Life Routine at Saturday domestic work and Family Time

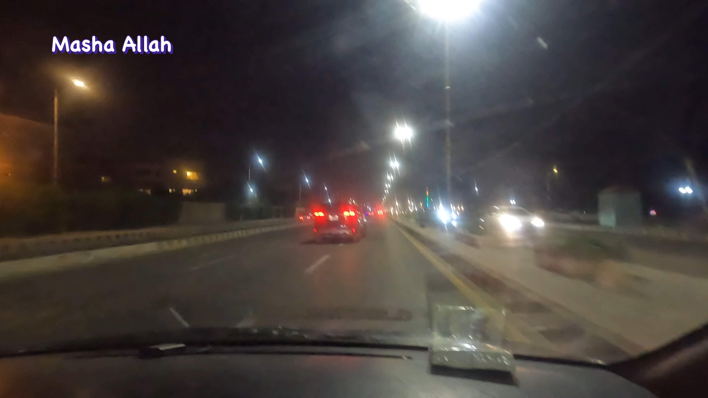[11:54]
लास्ट में मैंने अपने बच्चों को लॉन्ग ड्राइव करवाई क्योंकि वो चाहते थे कि हमें सी व्यू की तरफ से लॉन्ग ड्राइव कराएं और सी व्यू दिखाएं उसके बाद हम लोग घर चले गए थैंक यू फॉर वॉचिंग माई चैनल